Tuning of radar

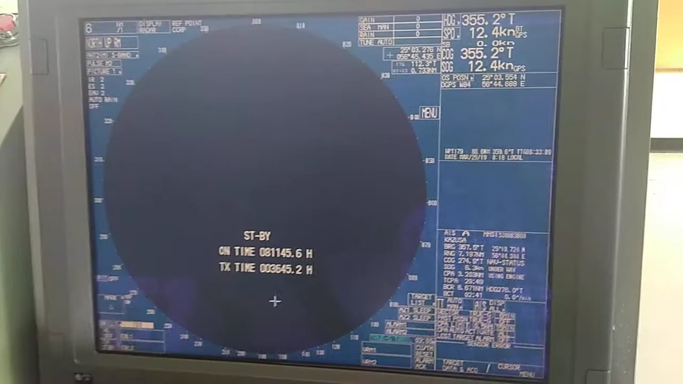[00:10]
so today I'm going to explain the tuning of the radar which is the most important thing to our duty officer because the radar is the only clear and avoiding device on board ship so the tuning of radar is the most important thing so now here you can see as I have radar on standby mode gain is zero see clutter is zero and rain clutter is zero and the tune
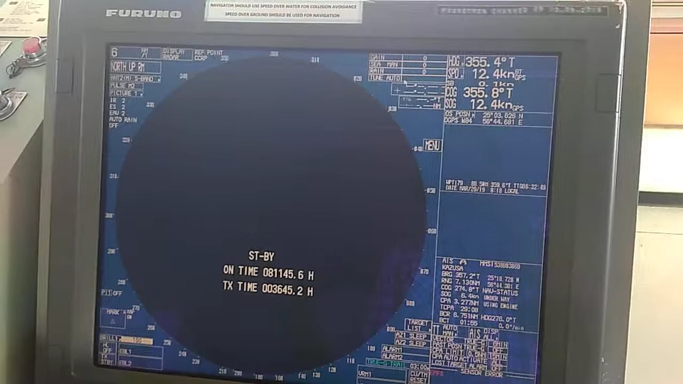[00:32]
is auto so you must see these things before
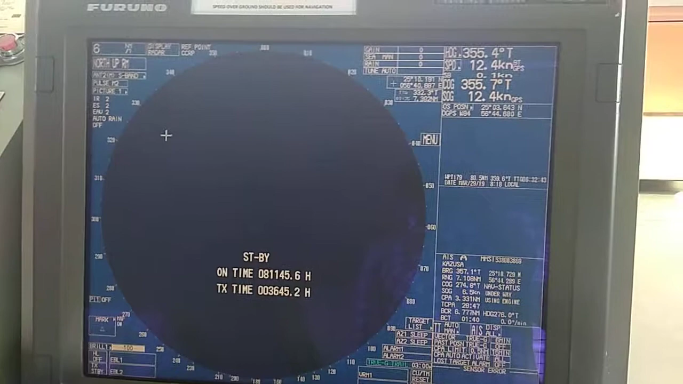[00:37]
you go for tuning that tuning is auto and there are some gain and other things are up to your requirement the requirement is mostly the gain should be in between for best result it should be
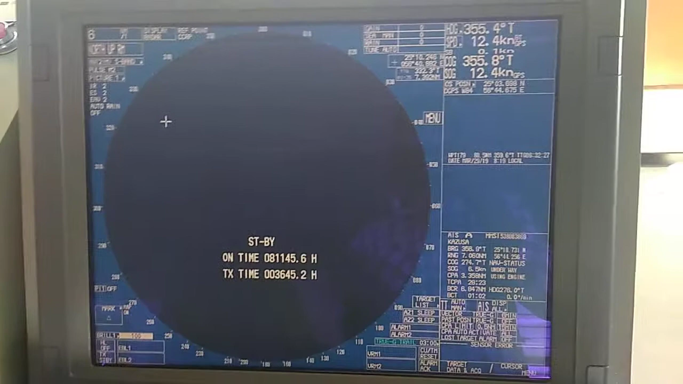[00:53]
in between 55 to 65 must not be too much it will bring some false equals that will create a problem for you to identify
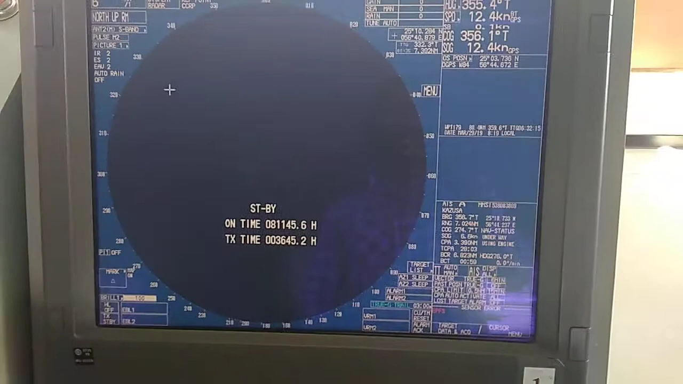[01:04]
so now I will start tuning the radar that first of all I have to put radar on the normal I have to remove the standby mode so when I remove the standby mode now you can see the tune auto there tune auto it is showing that it is turning on auto so now I will increase the gain I will make it around 62 to 63 so now the targets are start showing and you can
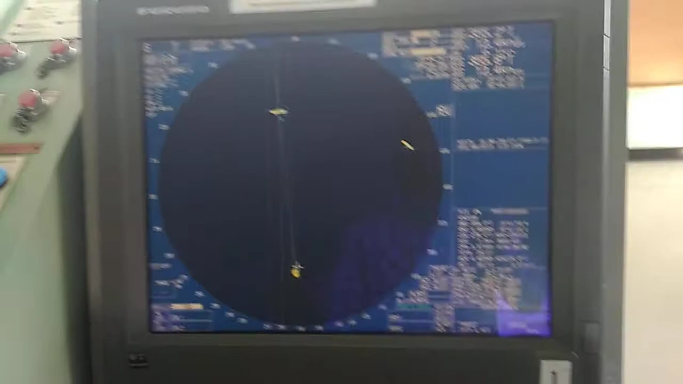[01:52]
anti clutter anti sea clutter anti sea clutter actually helps you to reduce the fall equals due to which are reflecting from the sea that can be due to rough sea or some disturbance in the sea or other things so it will just refine and refine the echoes and give you the better result so just keep it a little up till the sea clutter should be adjusted somehow that this echo around your vessel should be kept shown if this if you increase the clutter too much you will see that it will diminish some
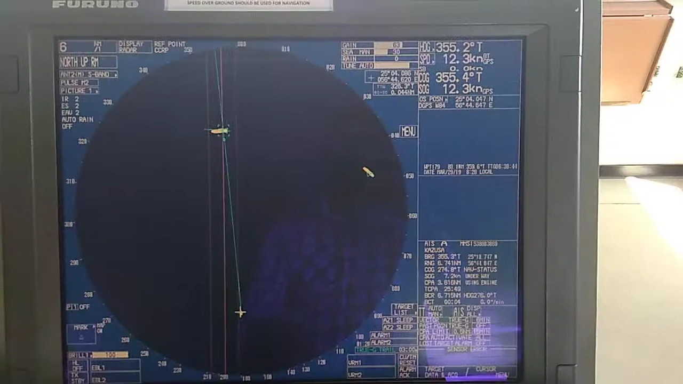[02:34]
of the it will remove the some of the echoes that can be a small board or small target and they will be removed weak echoes will be removed so just keep sea clutter so up to a range that it will keep showing around your ship some of the echo this will help you identify and some of the weak echoes will not get removed or
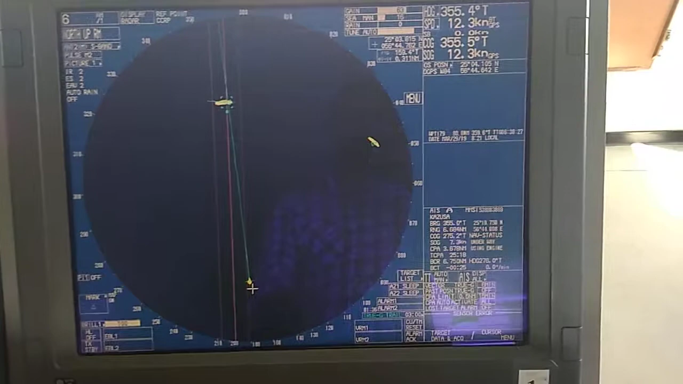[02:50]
will still be shown on the radar so now I have
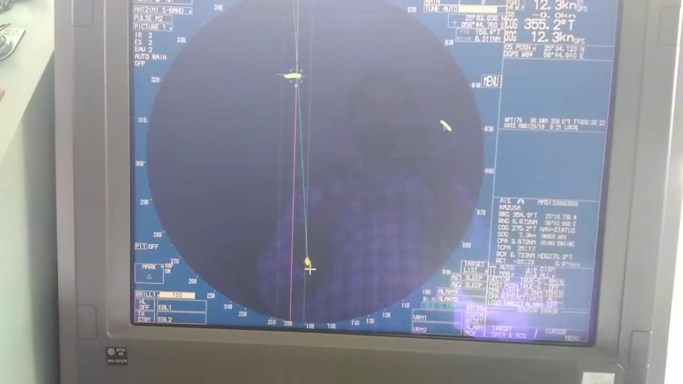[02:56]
adjusted or tuned the radar and the tuning
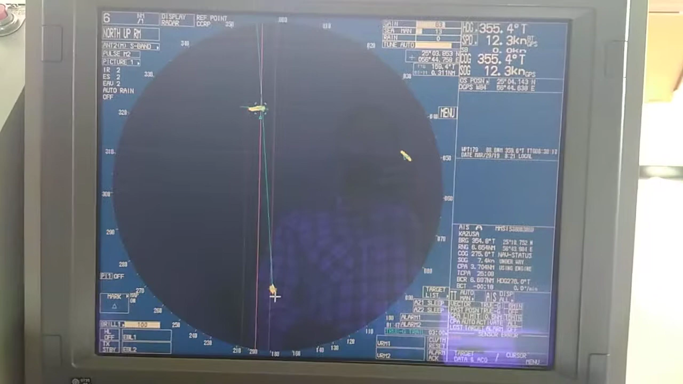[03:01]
is on auto gain is 63 sea clutter is 13 and the rain I haven't put the rain because it is mostly for when there
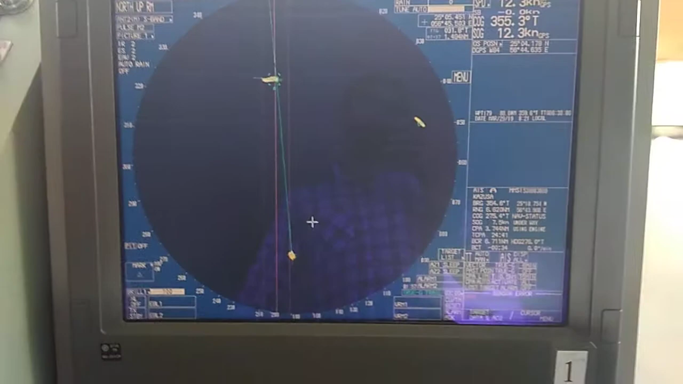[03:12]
is some rain or whenever you are in port and you are going for you have departure of the vessel you can turn on the rain little because it what it will do it it will diminish the extra echoes of buildings around you help you to uh to make uh whatever you are seeing more clear
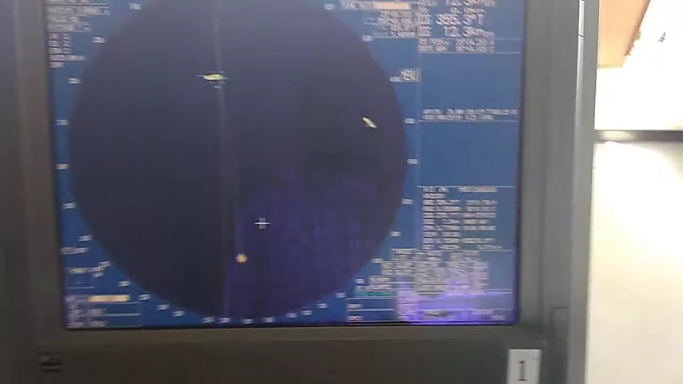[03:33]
it will be not too much echoes on the screen so that's how you can adjust the radar keeping gain up to 63 65 sea clutter depends upon the weather and also uh upon you that how how much targets you want to see but do not keep it too much high it will uh remove the small small
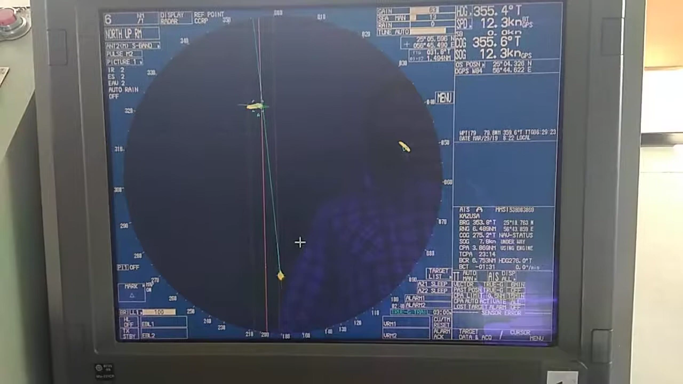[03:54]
small targets or weak equals from them so then there comes a rain I already explained
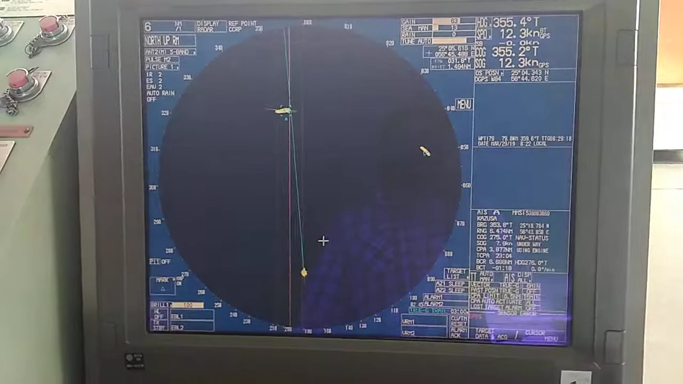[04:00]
about the rain and then there's other thing that I am keeping this true true
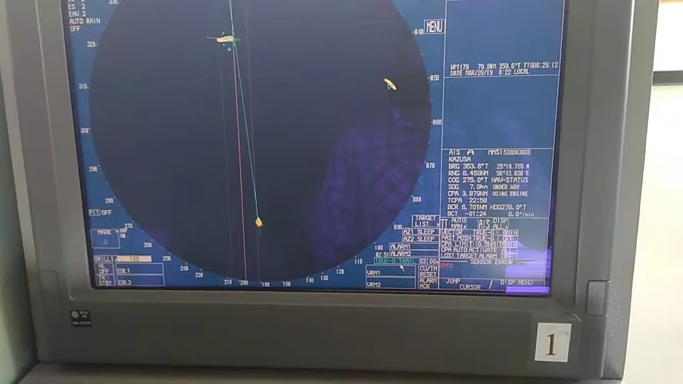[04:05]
ground trail on for three minutes uh this is also very important